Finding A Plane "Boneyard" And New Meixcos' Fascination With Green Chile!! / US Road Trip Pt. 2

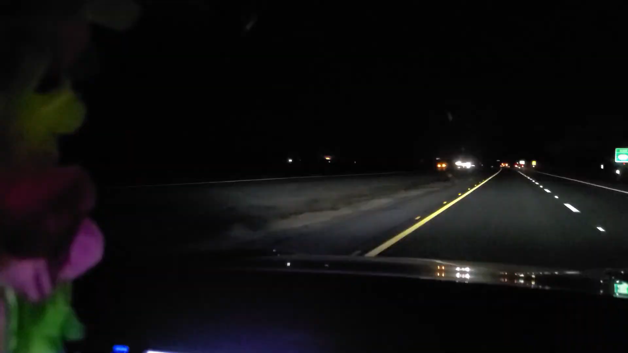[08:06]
So you could probably see that really bright alley over there. Oh, I think that's the moon coming up.
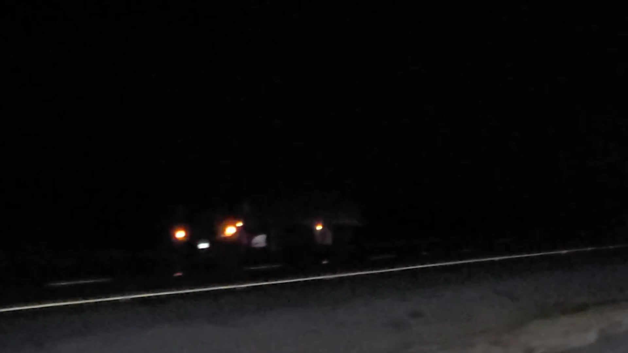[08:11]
I hope it's the moon, because I don't want to die. Okay, now it's gone. Maybe a bigger hill, but that was cool. Yeah, I think we've determined this light here.
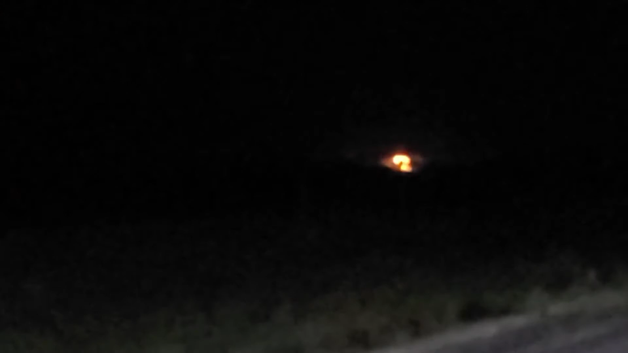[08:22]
That's the moon coming up. That's cool. Yeah. That is so cool. The coolest moonrise I've ever seen.
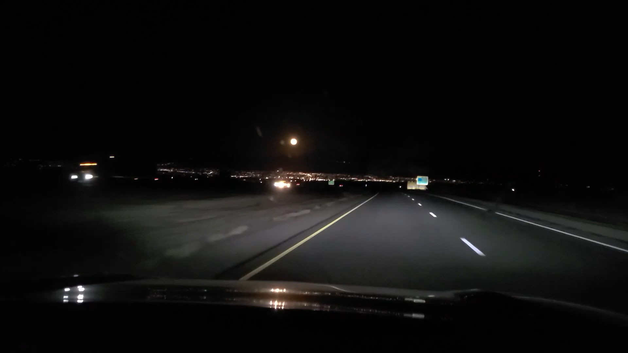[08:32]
Look, it's a big city. Kind of pretty. Welcome to Las Cruces. The first big city we've seen since Tucson. Yeah. Look at that big old moon. That's not a bomb or a fire. Thank God.